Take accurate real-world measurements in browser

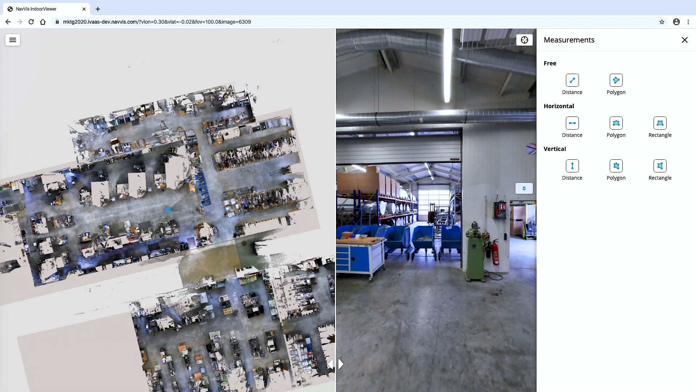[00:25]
The measurement tool can be used in both the floor plan and fully immersive walkthrough views for an intuitive, real-world experience. Measurements taken in Navis Indoor Viewer are based on the accuracy of point clouds. A magnifying feature lets you zoom in and select the exact point for centimeter accurate measurements without having to switch to point cloud mode. Measure distances, specific objects and even entire areas in a building to find out exactly how much space you have to work with.
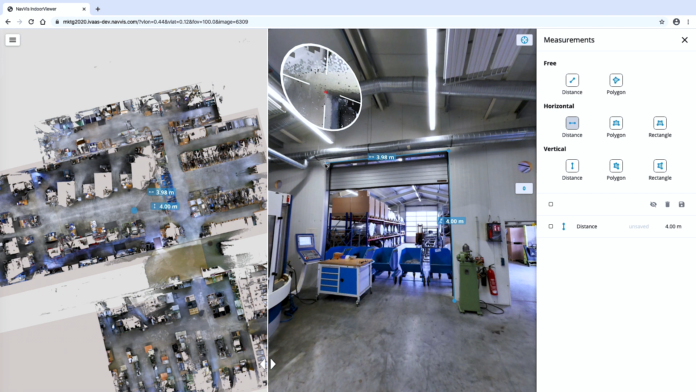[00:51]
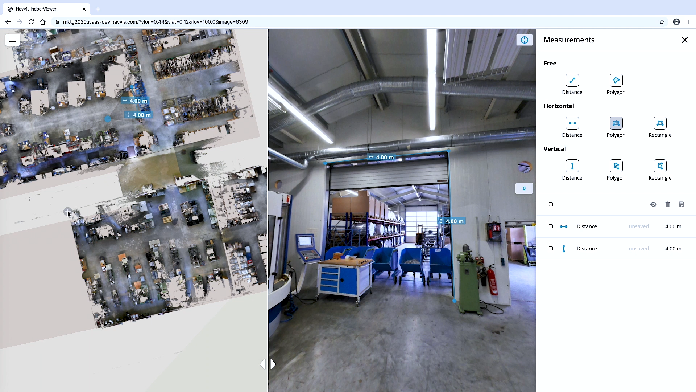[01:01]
Use the floor plan of the entire building to quickly locate where you want to take your measurement and easily select larger or surrounding areas to be measured. You can then use the realistic 3D view to take measurements as if you are on site. Measure the asset, surroundings and any other details that help with planning for repair and maintenance or equipment relocation. Organize your measurements by saving them to your account. This lets you revisit your measurements at any time for a
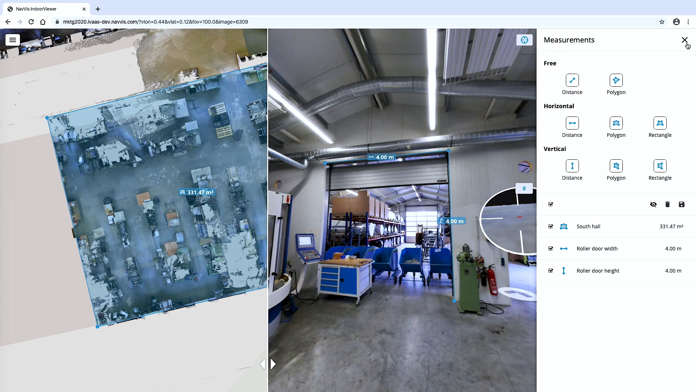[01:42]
more efficient way to work with your space and keep track of the information. For more on how Navis Indoor Viewer can transform your building scan projects and for information on how to get a free trial, visit www.Navis.com slash Indoor Viewer.